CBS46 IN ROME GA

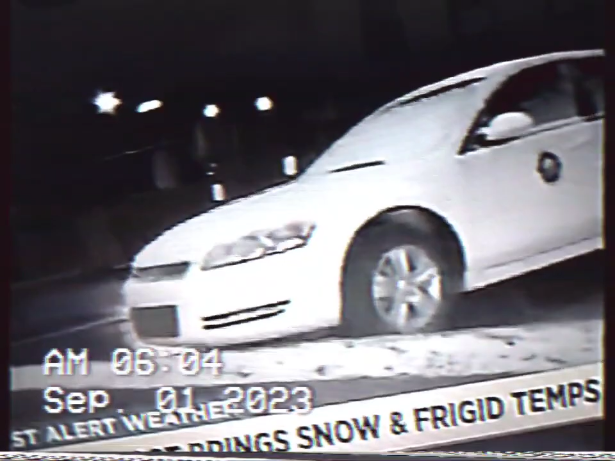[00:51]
And you can see it is covered with snow. It's kind of a light snow.